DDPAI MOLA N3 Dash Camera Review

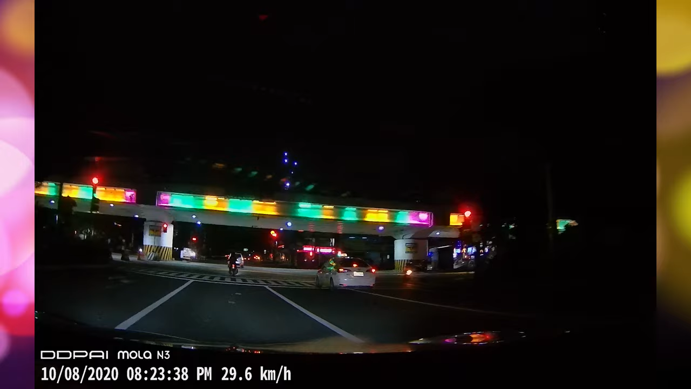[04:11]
graininess but as long as the roads have street lights or other sources of light then this is gonna be performing really well you'll still be able to see what's going on on the
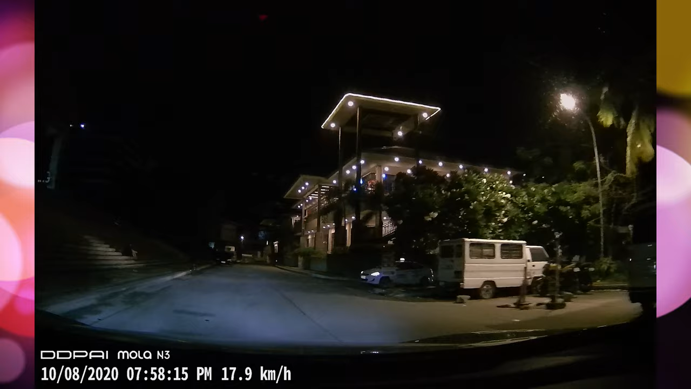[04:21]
road when it comes to viewing your videos this actually has a feature that tells you when the traffic light has changed from red to green